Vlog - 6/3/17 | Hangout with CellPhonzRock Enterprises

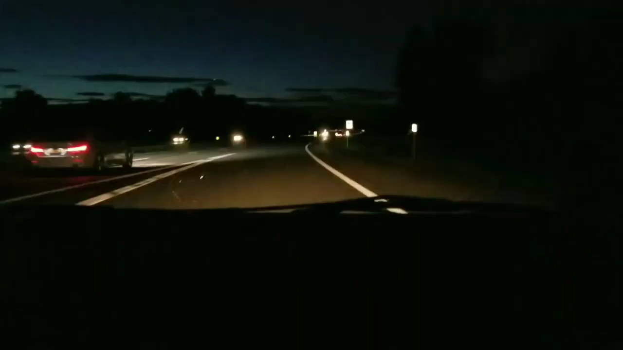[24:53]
I honestly don't know. Alright, guys. We actually spotted one train in Ravina. However, we didn't get a chance to record that one. We just literally just went on the New York State Thruway. So, going under a bridge now called Beaver Dam Road. That's a right in Selkirk. So, we're actually just leaving Selkirk now. Where are we headed now, Alex?
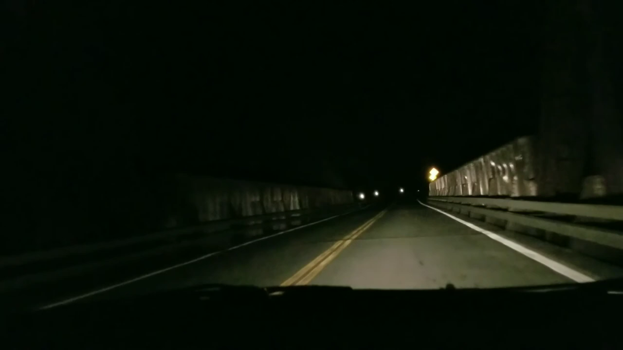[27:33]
And if you can see by the clock, it is 11:18 in the evening. Wow, it's late.
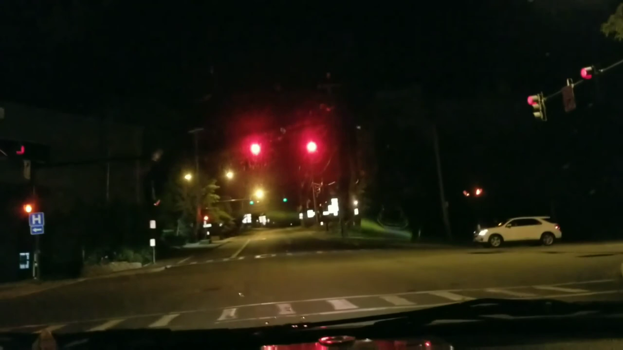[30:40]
Downtown Amsterdam. Wow, cool. This is definitely cool. Still enjoying that Code Red.
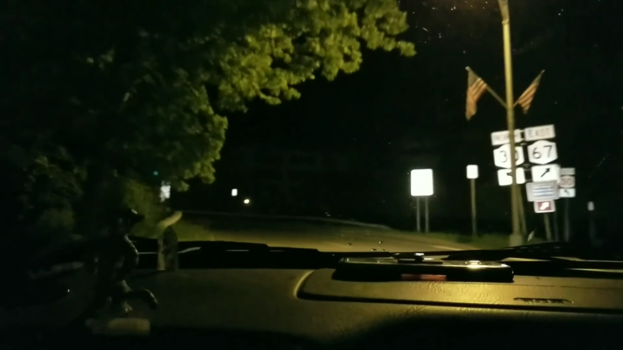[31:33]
I have it in second gear, and it's at 3,000 RPM. Now I'm gonna shift.
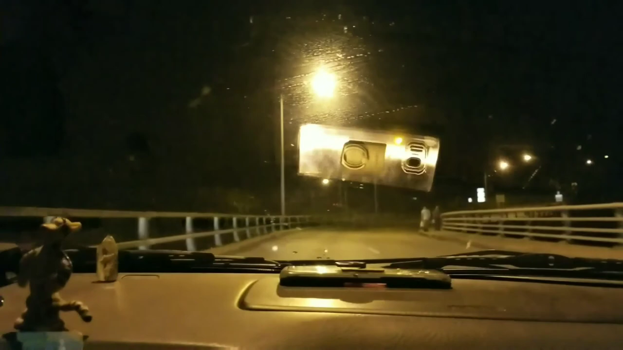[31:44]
Oh, and I think we're going right by the Stewart's now.
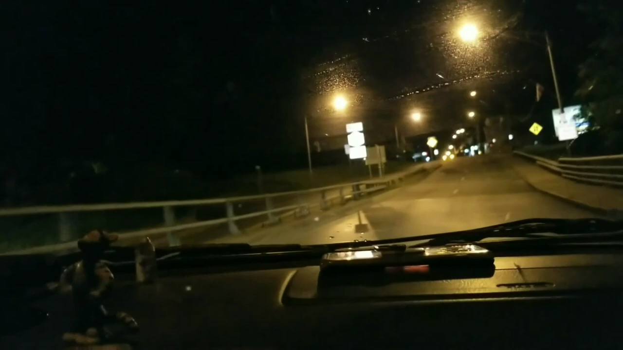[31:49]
We're gonna.
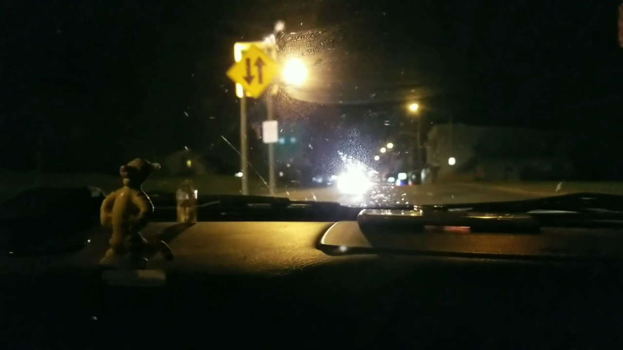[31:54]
Then we're gonna go by Fast Track, which we'll stop at after Burger King, because it makes more sense to go to the furthest place first and then the closest.
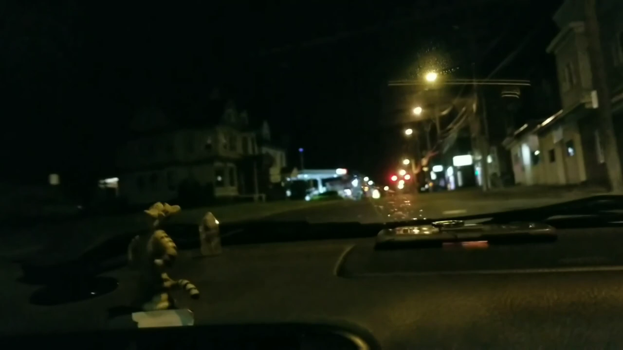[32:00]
All right. Jeez, that guy needs to watch where he's going. I know, right? Dark clothes in a dark environment? What the fuck? Fast Track is huge.